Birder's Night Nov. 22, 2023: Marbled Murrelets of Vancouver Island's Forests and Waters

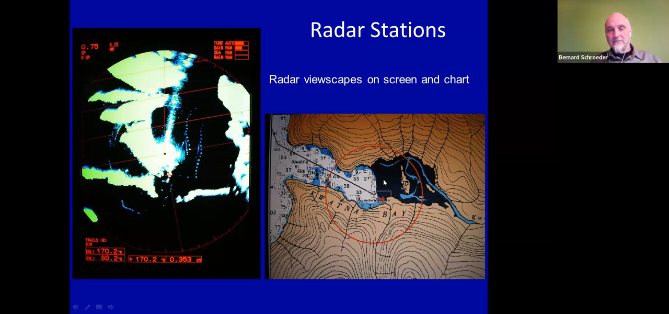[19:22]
And so in this particular location, you know, the murrelets are coming in mostly through over above water here. And so we're able to, you know, see the sum total of the flight path. So another couple radar station examples, places I've been in the last couple of years.